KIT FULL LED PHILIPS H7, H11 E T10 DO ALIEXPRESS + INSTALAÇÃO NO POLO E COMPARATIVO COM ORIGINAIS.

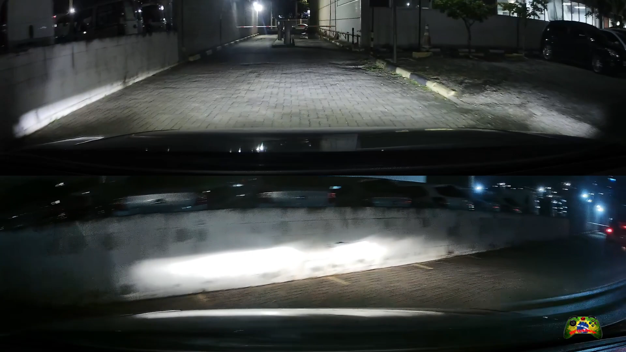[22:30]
Na cidade eu costumo andar com o farol de neblina ligado, e mais quando eu pego estrada, principalmente quando eu vou lá pro interior, aí eu costumo usar o farol baixo. E o que eu posso adiantar para vocês é que sim, eu percebi uma melhoria significativa, é bem perceptível, bem melhor.
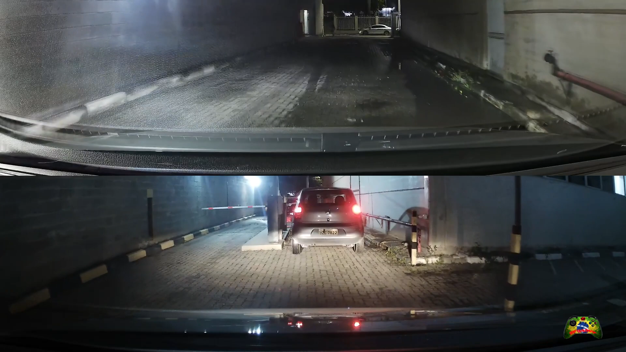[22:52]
Eu achei que valeu muito a pena, ainda mais levando-se em consideração o custo-benefício, porque são lâmpadas da Philips, conforme eu até mostrei na primeira parte do vídeo, que é de unbox, né? E com um preço muito bom, não fui taxado, né? Comprei no AliExpress, não fui taxado, chegou em 8 dias, então recebi em tempo recorde. E como é uma iluminação que a cor, a temperatura de cor da lâmpada se aproxima mais ali da luz do dia,
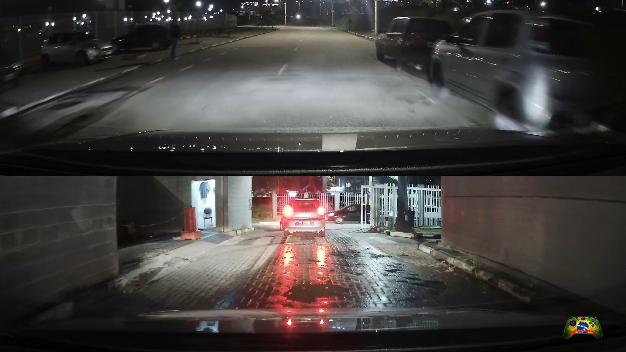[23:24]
muitas pessoas, né, falam que até cansa menos a vista, né? Você força menos a vista para estar conduzindo o veículo aí na parte noturna, né?
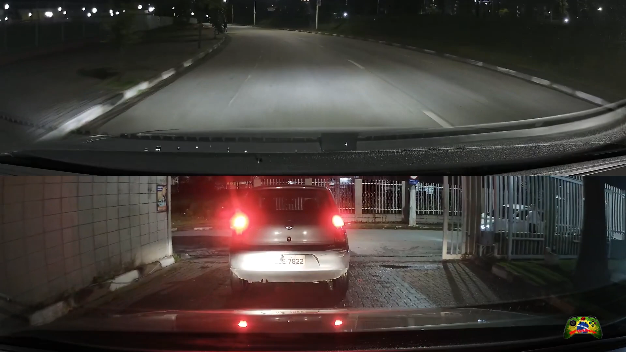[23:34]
Obviamente. Então, deixem aí nos comentários, né, se vocês perceberam, né, uma diferença. Na parte de baixo, que é a iluminação halógena, como eu gravei, eu não tinha em mente ainda esse comparativo, então eu peguei lá umas imagens mais ou menos. Foi o mesmo itinerário, o mesmo percurso, né? Só que como eu não tinha em mente o comparativo, então eu não fiz ali certinho, tipo,
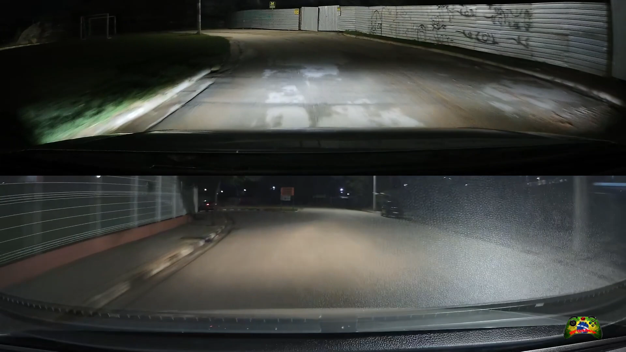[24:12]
Então, assim, daqui a pouco eu vou acionar o farol baixo, vou desligar o farol de neblina. E assim, é que eu me lembre, né? E vai ser nessa parte, que vem um pouco mais à frente aí, reparem no vídeo de cima, né, que é da iluminação em LED. Vocês vão perceber que muda um pouco o foco ali, ó. O alcance passa a ser maior, quer ver? Aí, ó, pronto, já mudei, ó. Aí já está acionado o farol baixo, né, que no caso é H7. E aí eu
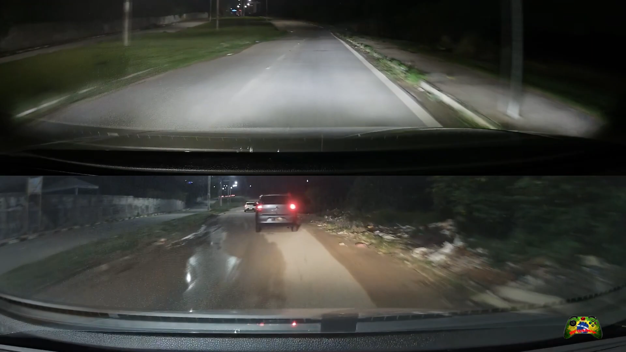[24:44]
desliguei o farol de neblina, que é H11. Instalei também a T10, vocês viram aí nas fotos anterior, essa última parte do vídeo, que ficou legal, ficou bacana, ficou certinho a cor, não destoou a cor da lâmpada da T10, né, que é o Pingo, né, popularmente conhecido como Pingo, com relação ao farol baixo e o farol de neblina. Tá vendo? Eu alternei ali, só que agora nem eu tô lembrado ali.
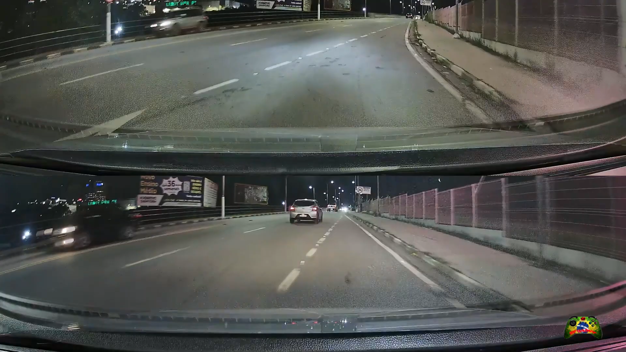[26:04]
E o cara entrou pela contramão, saiu lá do outro lado, do outro lado da faixa lá, ó, da onde ele tava vindo, e entrou lá. Se eu estivesse indo rápido ali, sei lá, talvez poderia ocasionar um acidente. Complicado. E a câmera é boa por isso, tá vendo? Você pega umas coisas que nem o cara daquele ali vai, bate no seu carro, às vezes o cara quer ter razão ainda, não sei o quê. Se bem que ali é um negócio grotesco, né? O cara tá entra na contramão e aí bate no seu carro e ainda quer ter razão, e aí fica meio difícil, né?